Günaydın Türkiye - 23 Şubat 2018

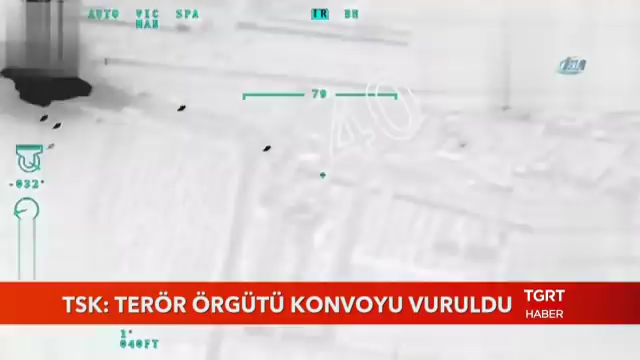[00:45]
Türk Silahlı Kuvvetleri Afrin'in güneydoğusundan şehre yaklaşan bir terör konvoyunu tespit etti.
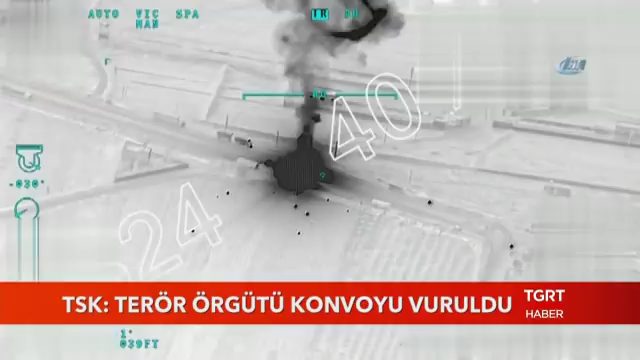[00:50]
30-40 araçtan oluşan konvoy kentten 15 kilometre kadar uzaktayken kara ateş destek vasıtalarıyla vuruldu. TSK'dan gelen açıklamaya göre PKK, KCK, PYD,
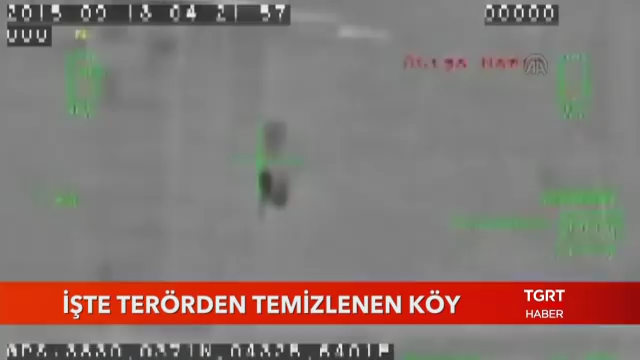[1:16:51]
Bir köy daha terör örgütünden kurtarıldı.
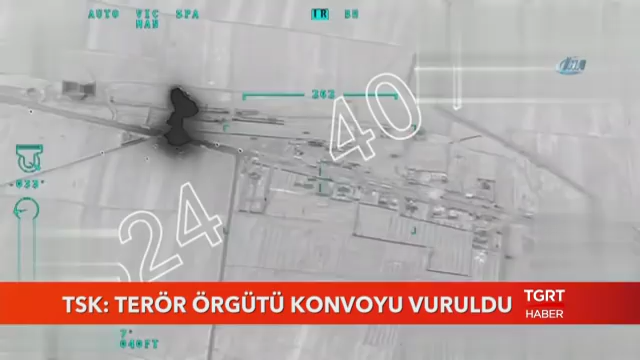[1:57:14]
Türk Silahlı Kuvvetleri Afrin'in güneydoğusundan şehre yaklaşan bir terör konvoyunu tespit etti. 30-40 araçtan oluşan o konvoy kentten 15 kilometre kadar uzaktayken kara ateş destek vasıtalarıyla vurdu.
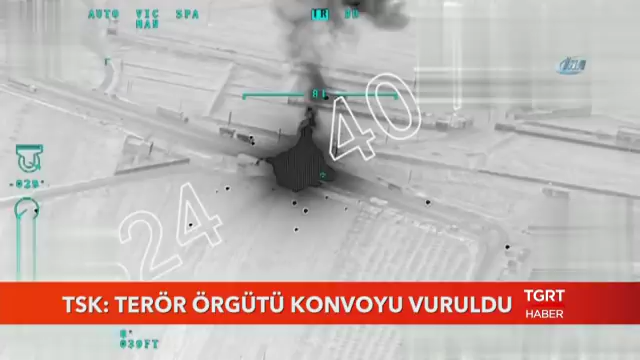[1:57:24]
TSK'dan gelen açıklamaya göre PKK, KCK, PYD, YPG ve DH terör örgütlerine ait konvoyda silah ve mühimat taşınıyordu.